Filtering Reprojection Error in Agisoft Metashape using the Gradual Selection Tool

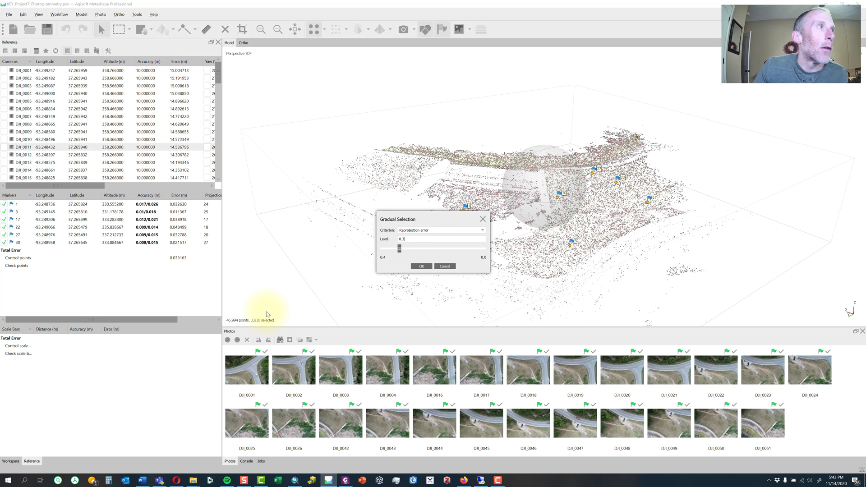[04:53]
Do the model menu, gradual selection, reprojection error. That's where we're at with 3. So when I take it down to our goal, which is 0.3, this time I only have 3,800 out of just under 47,000 selected. So that's less than 10 percent, so I can take all of those. I'll hit OK. Hit delete. Optimize again. All right, and then you need to check it one more time. Gradual selection, reprojection error. Move this to 0.
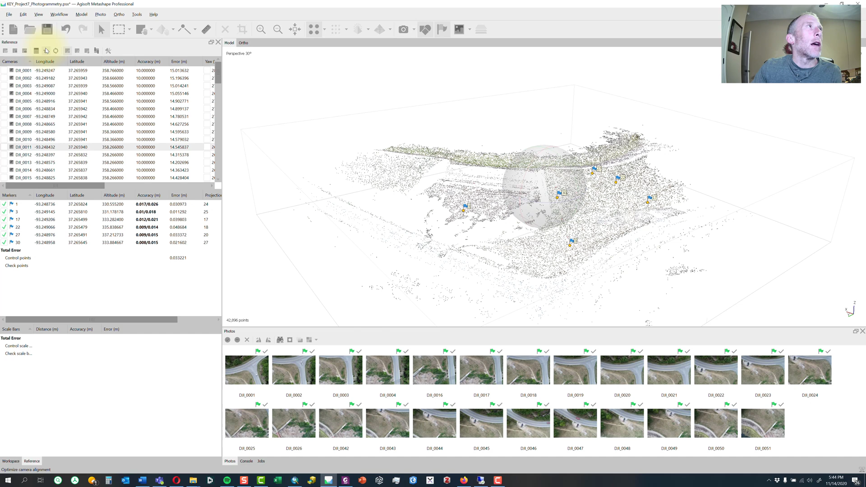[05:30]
268 points were selected, so I'll go ahead and get rid of those. Optimize one more time. All right, and then let's just check. Hopefully this is the last time. Looks good so far. OK, so now I've only got 68 selected out of 43,000. If you're a perfectionist, what you want is you want to be able to get down to this threshold and not select any points. I'm not worried. I think this is close enough.
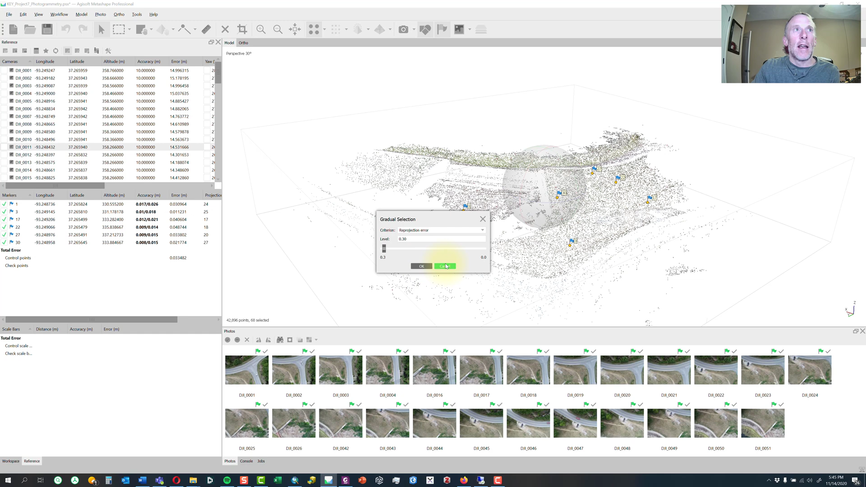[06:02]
So I'm going to call it good and just hit cancel. Save my model. And I'm done with this reprojection. Reprojection error gradual selection process.